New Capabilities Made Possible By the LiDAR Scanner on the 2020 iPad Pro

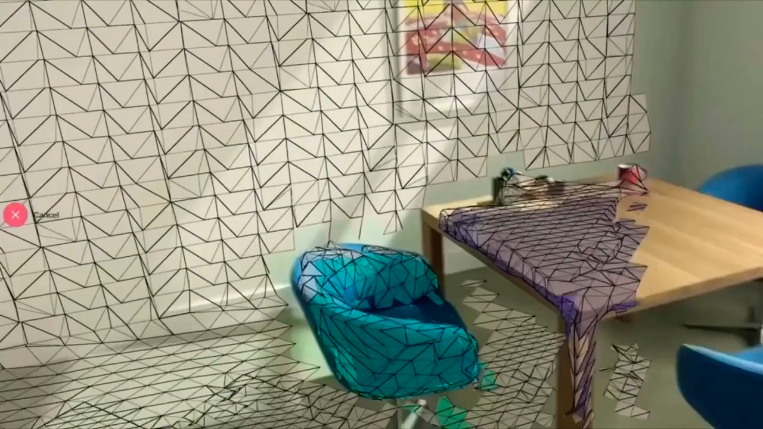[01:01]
You can collect enough information that Shaper 3D can immediately convert to a two-dimensional floor plan.